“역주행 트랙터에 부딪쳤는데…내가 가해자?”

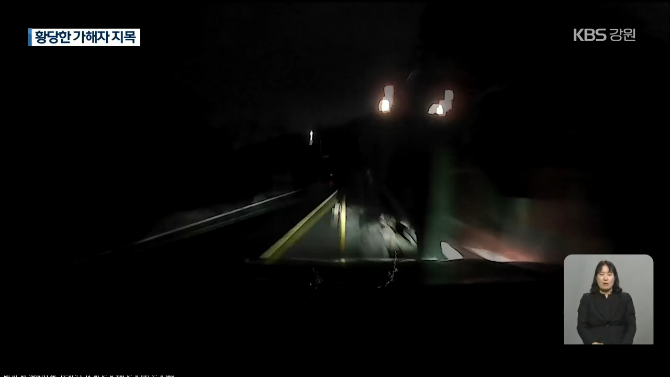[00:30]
불빛 두 개 가운데 하나만 가로등이었고 다른 하나는 트랙터의 불빛이었습니다. 자동차 불빛의 트랙터 밑부분이 보일 때부터 충돌까지 걸린 시간은 불과 1초. 그야말로 눈 깜짝할 사이였습니다.